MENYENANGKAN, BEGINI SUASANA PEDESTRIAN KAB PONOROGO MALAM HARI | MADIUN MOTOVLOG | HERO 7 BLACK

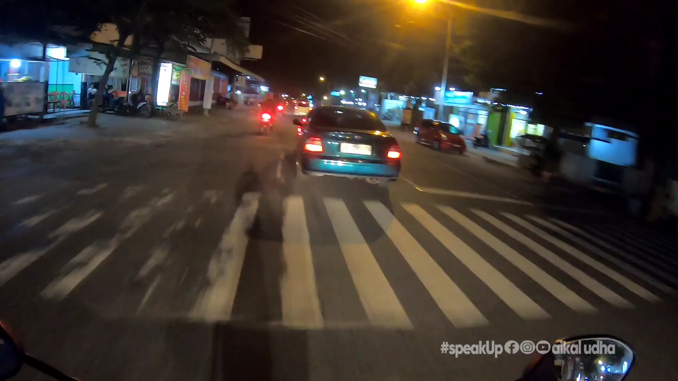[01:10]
Jadi ya wes selamat menyaksikan teman-teman. Aku hari ini ke Ponorogo, jadi aku nanti mungkin gak nyebut jalan-jalan apa ya, karena aku kalau di Ponorogo ini belum begitu hafal Ponorogo sih.
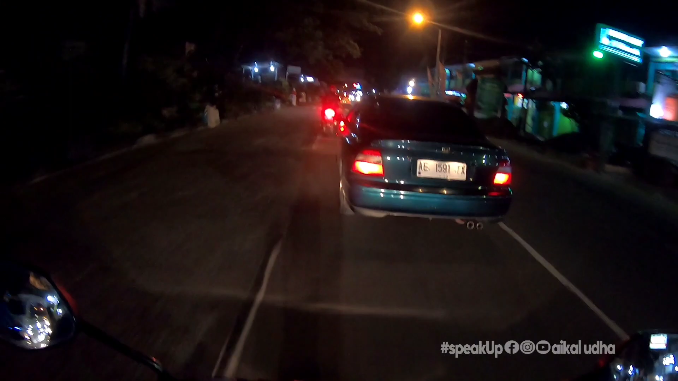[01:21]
Yang tak hafalin ya cuma jalan ke daerah stadion gitu kan, jalan Pramuka, kemudian jalan yang sekarang udah menjadi Malioboro itu kan jalan apa itu namanya, jalan Soekarno-Hatta ya atau Cokro Aminoto. Nah ya, kalau ini gak tahu jalan apa, pokoknya di kiri jalan itu banyak banget kebang-kebangnya tadi ya. Oke, ini juga gak tahu jalan apa karena aku ya nggak hafal jalan Ponorogo, jalan nama jalannya ya, kalau jalan-jalannya insya Allah hafal sih, cuman kalau nama-nama jalannya itu aku nggak begitu hafal gitu teman-teman.
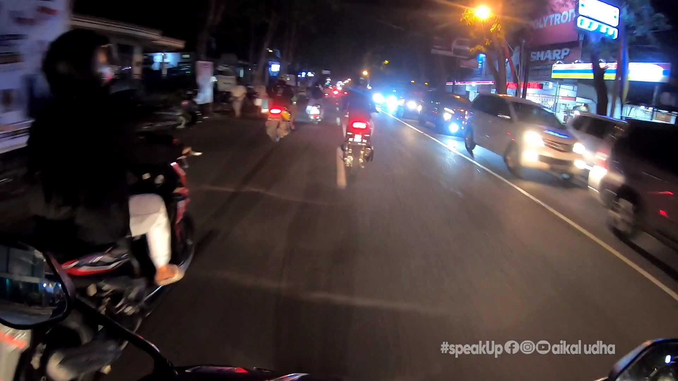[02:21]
Perapatan sebelum Pasar Songgolangit itu loh. 4.000 soto mangkok kecil itu loh. Enak banget, apalagi dengan sentuhan daging-daging gitu kan ya. Weh. Mungkin kalau balik kerja di daerah Ponorogo boleh mampir di situ. Sebelum nanti pulang ke rumah biar enggak makan lagi ya. Oke. Nah, ini sudah masuk di daerah Pasar Songgolangit, teman-teman. Pasar lagi Ponorogo ya. Ini dengar-dengar sih pasar ini adalah salah satu pasar terbesar di Indonesia loh.
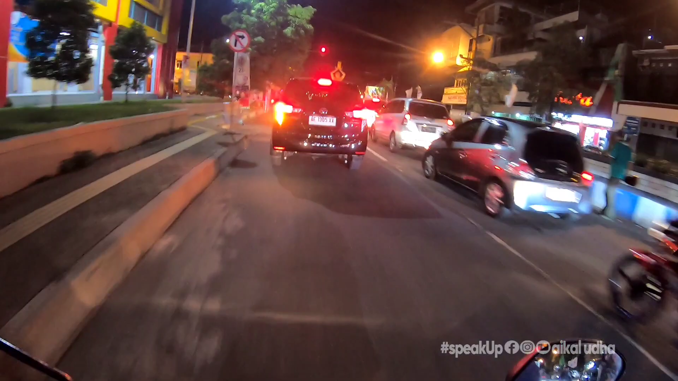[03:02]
Dulu Pasar Songgolangit tapi sekarang nyebutnya Pasar Legi kalau enggak salah. Pasar Legi ya. Wah, keren. Nah, lurus itu jalan Cokro Aminoto, tapi aku mau belok kiri, teman-teman.
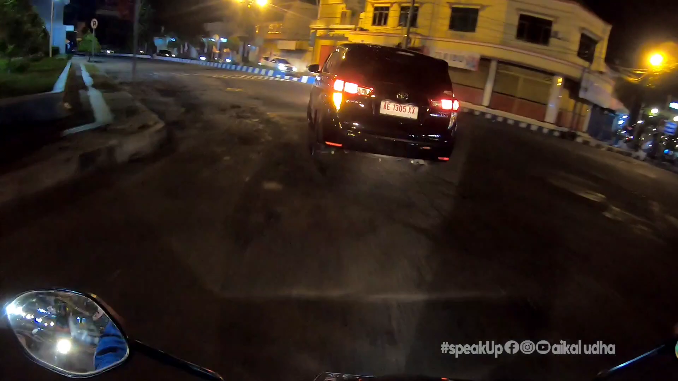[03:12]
Aku belok kiri karena aku mau arah ke Stadion Badro Katong dulu, arah ke kampus Stein apa IAIN ya sekarang ya, itulah pokoknya ya.
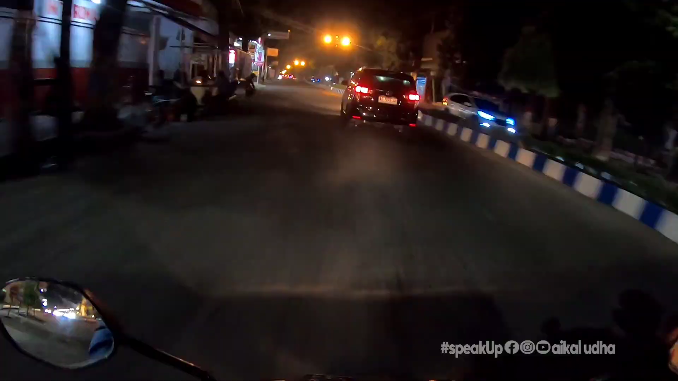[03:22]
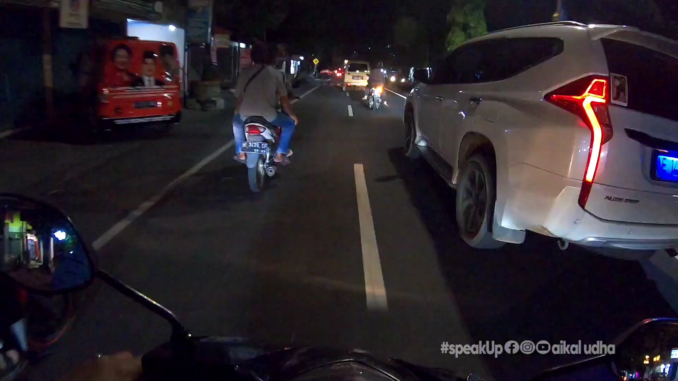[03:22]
Karena aku mau anu sidik, ada ngeprint tugas sidik. Karena memang terbiasa sih kalau istriku di Ponorogo pasti ngeprintnya juga di situ gitu teman-teman ya.
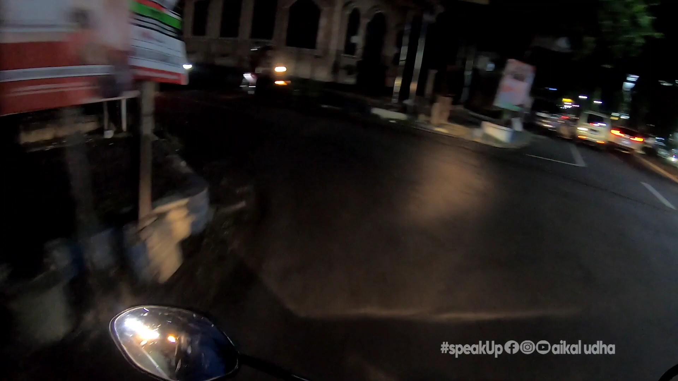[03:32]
Oke, nah ini jalan Pramuka kalau nggak salah ya. Ini jalan Pramuka kalau nggak salah, karena depan itu udah ada stadion, ada gor juga. Nah, gitu ya. Di sini juga ada stick yang enak banget. Nanti depan itu rame-rame pasti ada sticknya. Depan daerah sini kalau nggak salah.
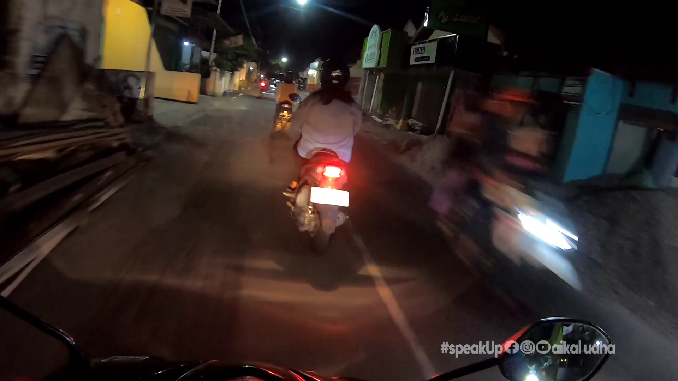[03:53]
Stick itu kanan kiri teman-teman. Jadi kanan kiri panggung, kayak kanan kiri panggung. Kanan kiri jalan itu rame sticknya. Berarti kalau rame kan enak banget, gitu kan? Nah ini nih. Nah ini kanan ini, kiri ini juga stick. Wah, cobain deh. Cobain, monggo, kemana-mana ya. Ini masih di jalan Pramuka teman-teman. Nah ini kiri ini stadion Badro Katong Ponorogo nih. Kalau belok kanan itu jalan Anyar Ponorogo teman-teman.
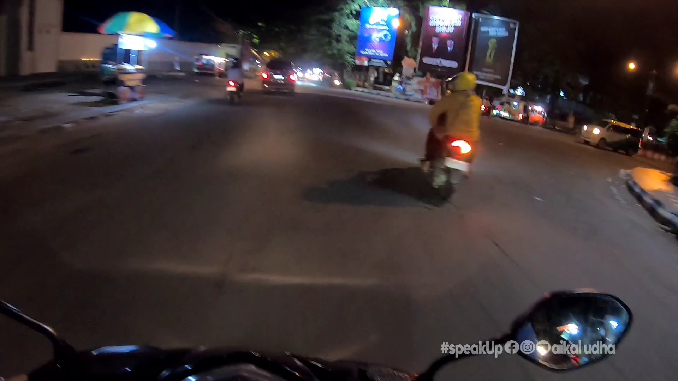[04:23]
Aku mau lurus dulu, mau lurus lagi. Nah ini jalan Anyar Ponorogo yang biasanya kalau lagi ada event road race itu pasti di situ ya, road race, karena jalannya itu lurus banget gitu kan, enak banget kalau buat road race atau drag race
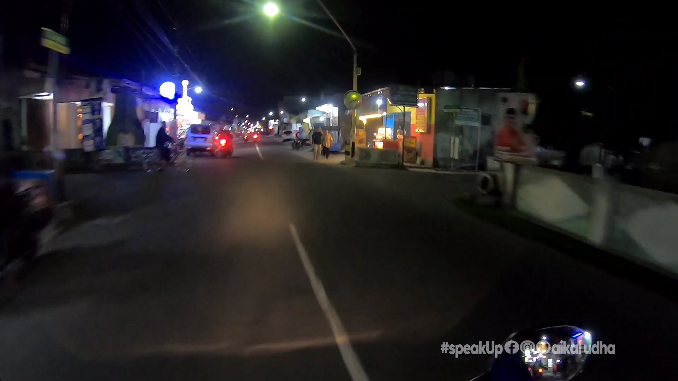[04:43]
ya. Oke, ini kawasan bisa dibilang sih menurutku ini adalah kawasan kuliner nih teman-teman, karena di sini tuh banyak kafe-kafe, warung-warung, warung kopi, terus juga jualan-jualan yang lain juga, PKL-PKL di situ. Itu nih di sini dirinya banyak banget kuliner-kulinernya, karena lokasi ini adalah
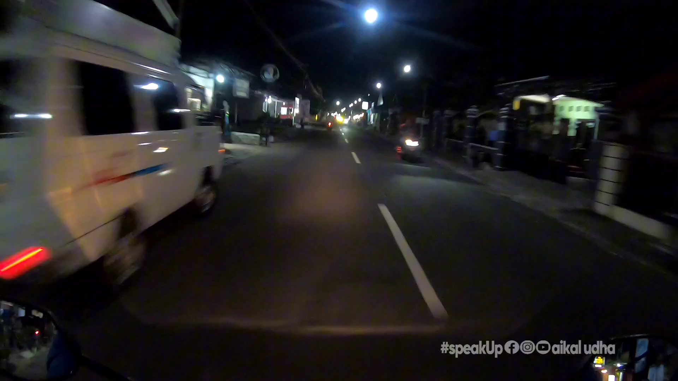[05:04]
Mentop itu ada perempatan. Nah, perempatan itu adalah kampus nih teman-teman. Jadi daerah kayak daerah pelajar gitu loh. Daerah untuk mahasiswa biasanya kan garap-garap tugas atau ngerjain tugas kan di daerah-daerah seperti ini, printing juga gitu kan ya, pengetikan, kafe-kafe,
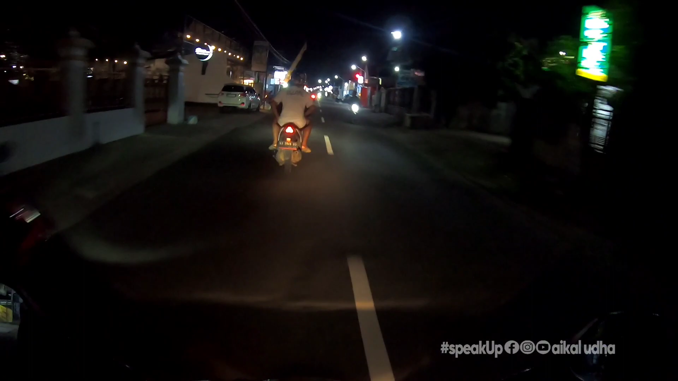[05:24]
ngerjain tugas sambil ngafe, wena gitu cuy. Nah, kiri jalan ini juga kafe-kafe nih. Gitu ya. Rame banget deh sini ya. Ini bisa dibilang pusat kuliner. Oh iya, ngomongin pusat kuliner, teman-teman. Kalau di Ponorogo itu pembangunannya itu bisa dibilang sih merata, teman-teman. Jadi Ponorogo sebelah timur, Ponorogo Kota sebelah timur, Ponorogo Kota sebelah selatan, Ponorogo Kota sebelah barat,
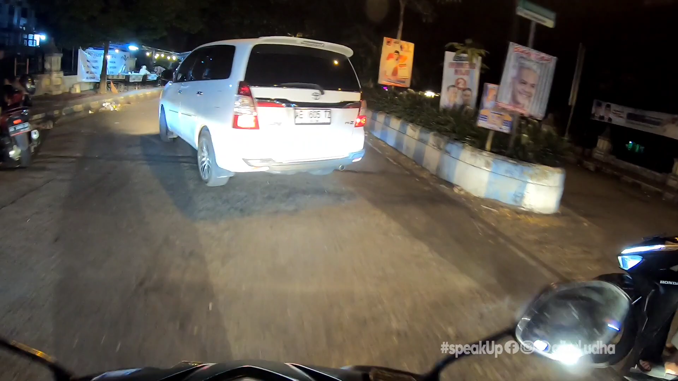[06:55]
Okay, kita gas lagi, teman-teman. Nah, ini kan jalannya lurus banget.
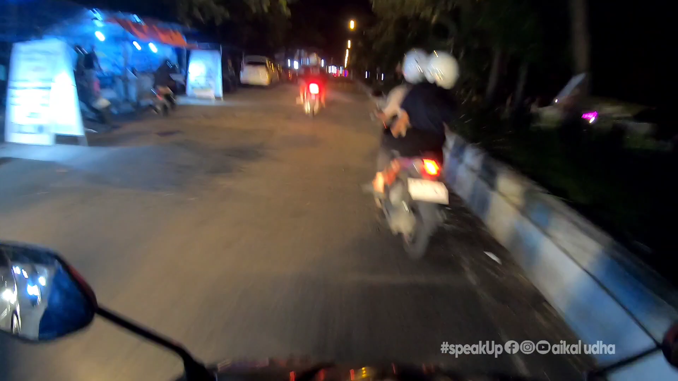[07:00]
Lurus sampai sana, teman-teman. Jadi, ya, meskipun jalannya sih beberapa agak ada yang berlubang, cuman kalau lagi drag race atau road race itu biasanya di sini juga ramai banget gitu, teman-teman. Di biasanya sih sebelah kanan ya, arah sebelah kanan ini lawan arah itu loh. Nah, itu biasanya drag race itu di situ. Kalau arah ke selatan itu aku belum tahu sih. Nah, seperti itu. Ini juga salah satu jalan yang ramai juga di Ponorogo, Jalan Anyar Ponorogo ya.
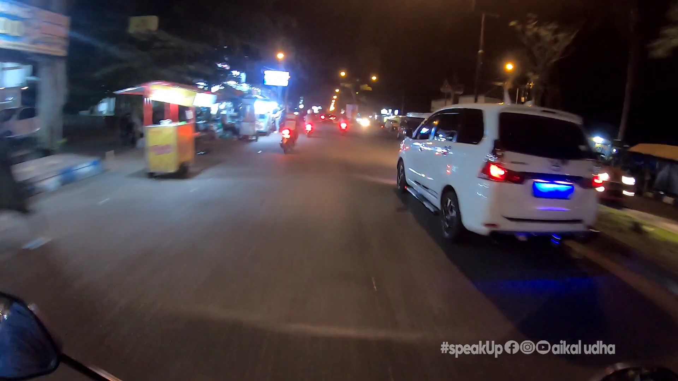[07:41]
Tapi pokoknya ini adalah salah satu pusat kuliner juga nih, Jalan Anyar.
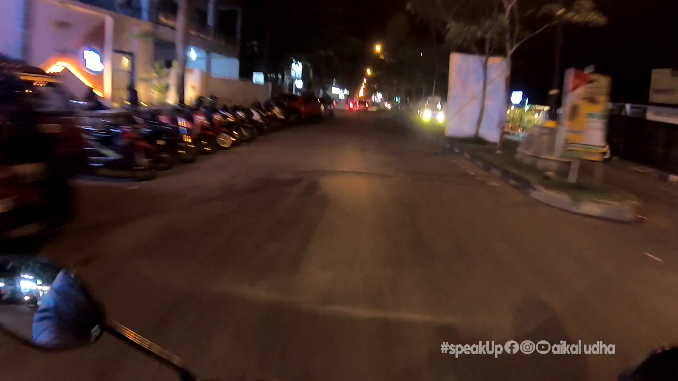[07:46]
Rame banget, entah kopi, kafe, cilok, makanan, geprek ayam, dan lain sebagainya. Warung kopi angkringan kayak gitu juga banyak banget di sini, teman-teman. Kalau menghabiskan malam hari kayaknya di sini enak banget gitu ya. Cuaca malam. Malam minggu, wah ini kafe, nah ya, enak banget dan pasti damai banget gitu ya.
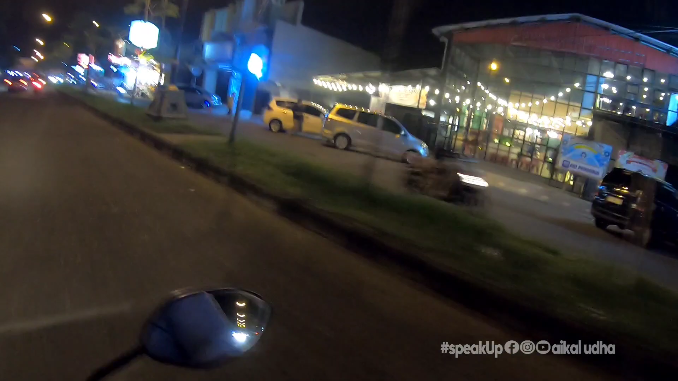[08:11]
Bisa ngumpul sama teman-teman gitu ya, sama teman-teman mungkin juga teman-teman kuliah gitu kan ya, asik kulineran di Ponorogo, oke? Aku mau ambil kanan aja teman-teman, karena aku mau arah ke alun-alun. Pokoknya muter-muter aja di Ponorogo, teman-teman, sambil lihat suasana. Woy. Suasana seger. Nah, ini juga salah satu jalan sih asik banget nih. Tapi enggak tahu ini jalan apa ya.
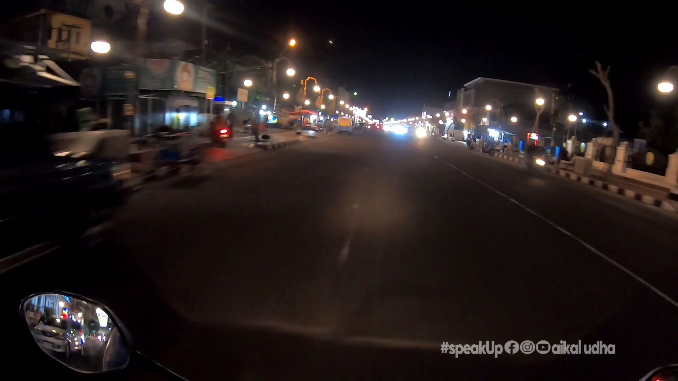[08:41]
Wis pokoknya saya pembangunan-pembangunan Ponorogo itu kayak gini loh. Pedestrian. Ini sekarang udah dibangun, diperlebar. Ya, diperlebar seperti ini, teman-teman. Jadi ini nih enak banget. Trotoarnya itu diperlebar. Ini salah satunya, lampu-lampu di pinggir jalan. Ini kalau dibikin satu arah kayaknya lebih keren banget nih.
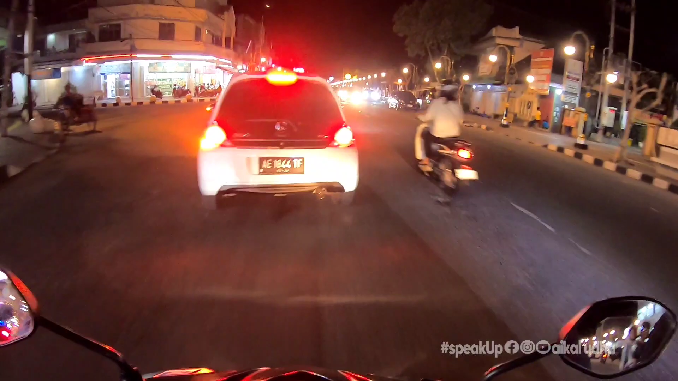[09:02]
Dibikin satu arah ya, biar nggak banyak kendaraan, terlalu banyak kendaraan gitu kan. Nah, rame kan. Ini salah satu jalannya aja. Nah, kanan kiri lampu-lampu enak banget.
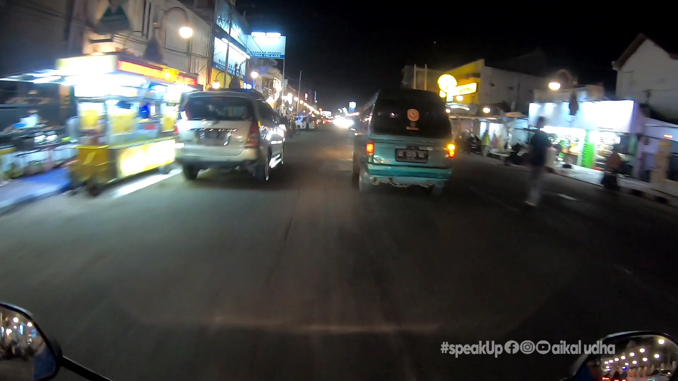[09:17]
Ada tempat duduk ke kopi-kopi angkringan. Wah, keren banget. Ada pokoknya Ponorogo ini kan. Gak tahu sih aku kenapa kok lagi suka banget sama Ponorogo ya. Suka karena itu tadi loh, pembangunannya itu merata tadi loh.
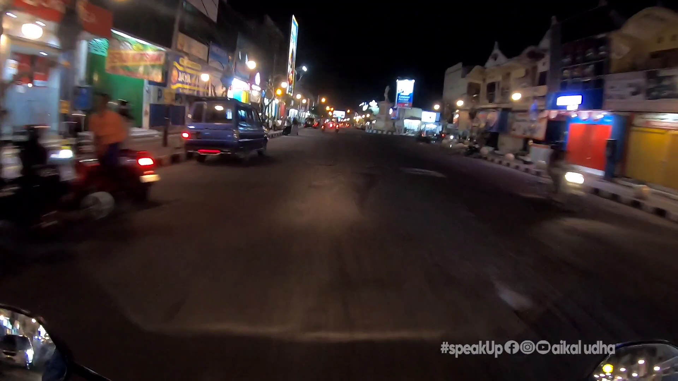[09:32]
Ponorogo Kota sebelah timur, sebelah selatan, barat, sebelah utara. Nah, gitu kan ya. Nah, ini tadi tebusan Jalan Cokro tadi, teman-teman. Oke.
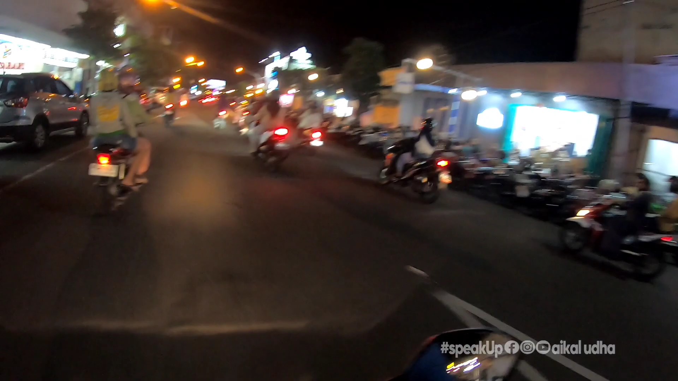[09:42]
Pegas lagi. Nah, ini nih salah satunya. Nah, ini angkringan-angkringan di kanan jalan. Rame banget kan parkir kan. Nah, ngomongin parkir, di Ponorogo juga enak, teman-teman.
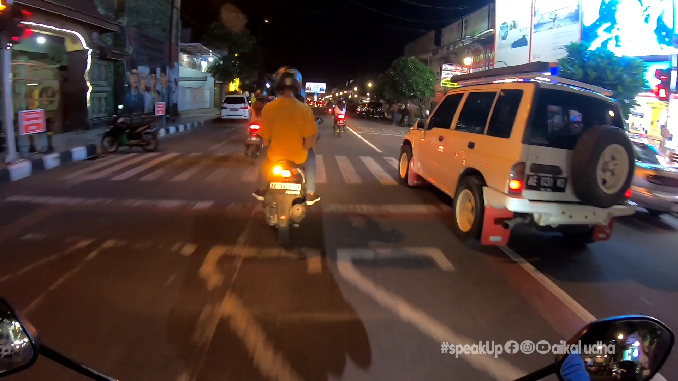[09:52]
Enak banget. Kayak itu kalau kita ngeluarin duit 2.000 itu gak rugi gitu loh. Karena kita parkir ya kan ya, itu kendaraannya itu langsung ditata, teman-teman, langsung ditata oleh tukang parkirnya gitu guys. Nanti bayangin kalau di maksudnya ditata gini. Ditatanya itu siap jalan gitu loh. Kita itu siap jalan untuk gas lagi. Bukan kok kita harus mundur ke motor lagi. Mundur ke motor lagi gitu enggak.